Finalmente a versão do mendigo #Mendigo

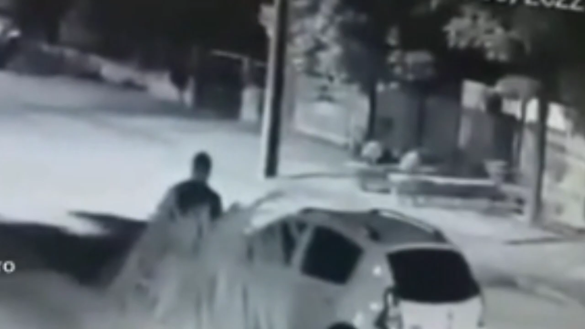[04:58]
branco o qual ele fica e sim o carro vermelho aí eu acho muito estranho muito esquisito ele falar um isso porque
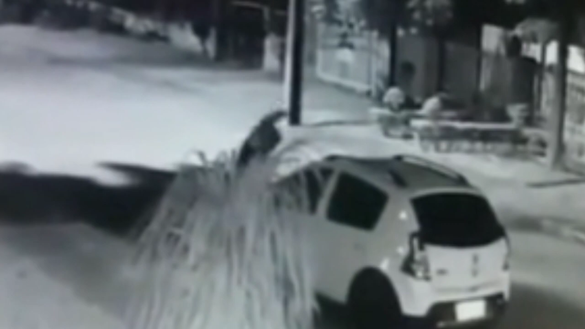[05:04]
todo mundo viu diversas vezes milhares de vezes o vídeo que realmente um carro branco como nitidamente vemos ali o personal chegando o carro vendo a esposa dele com o indigo só batendo o carro andou de um lado para o outro a gente vê nitidamente que é que é o indigo que sai do carro e que é realmente o personal ali esqueci o nome dele que está ali nas imagens diante daquele carro